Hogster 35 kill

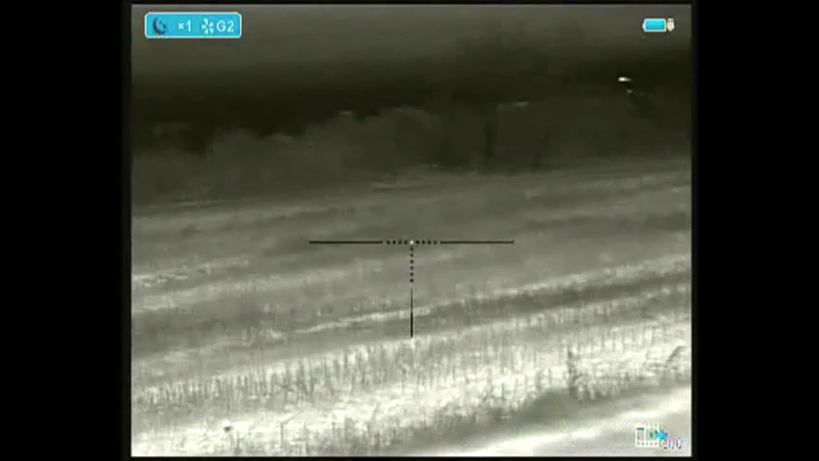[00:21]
Fuckin' dumpin' dude. There's no more. Where'd he come from? Keep scanning.
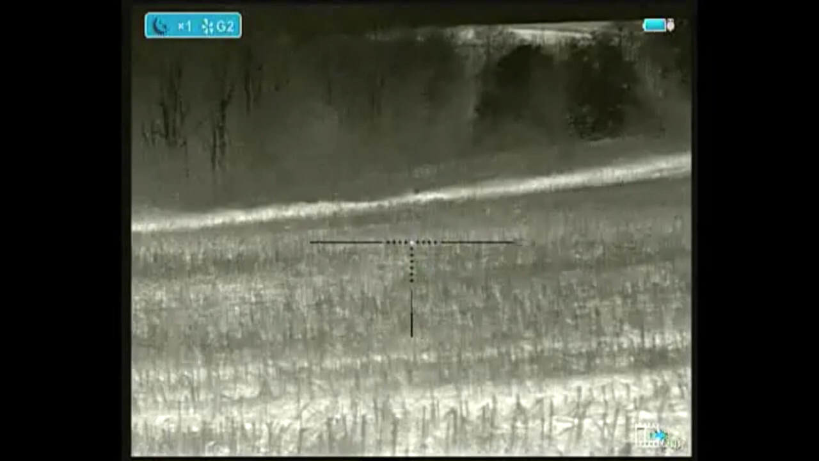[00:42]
Dude, did you see that bullet hit? That bullet hit rocks. Good.
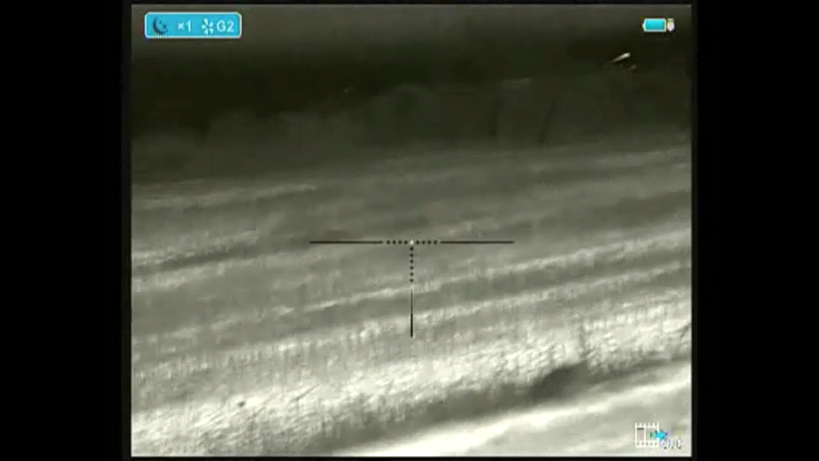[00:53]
That was cool.
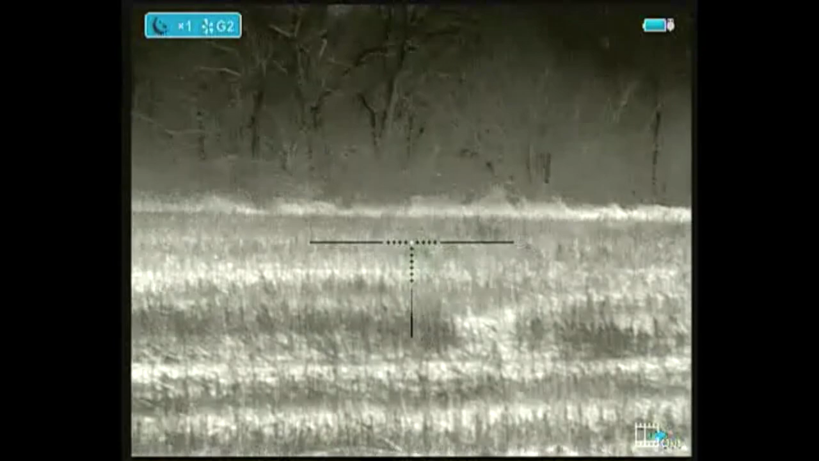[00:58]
That was... You're like, right behind him. What?
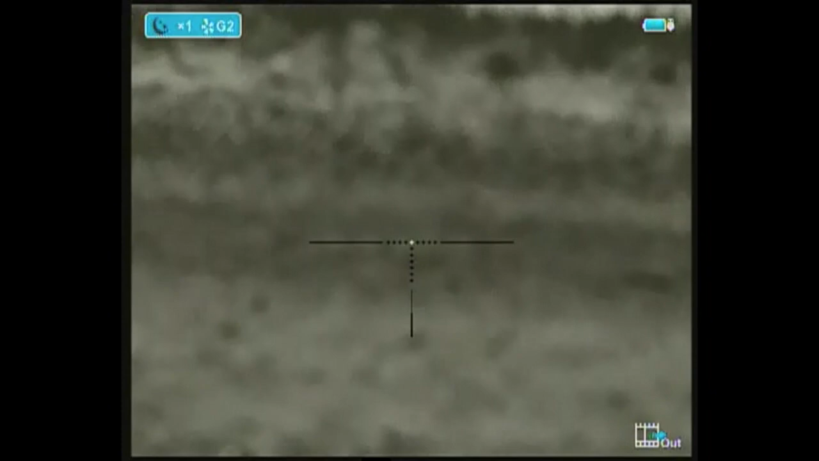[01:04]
Right down in the corner. The son of a guy. That thing was...